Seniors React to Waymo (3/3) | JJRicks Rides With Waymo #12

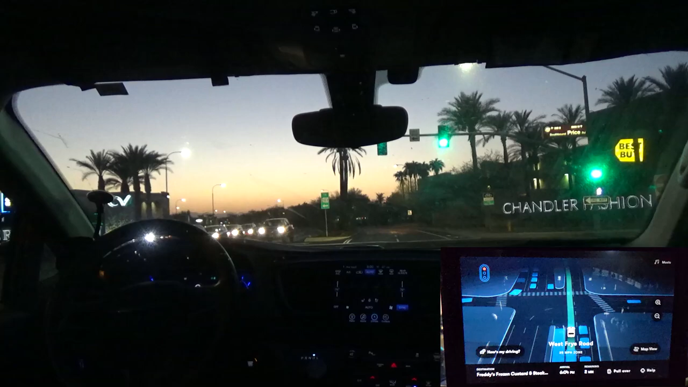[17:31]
Yeah, he's got to get to the next railing and make a right. Here we go. It's gonna... It's a thirsty lion. It's gonna try and... Oh. Is it... Is it gonna... Are we gonna detour?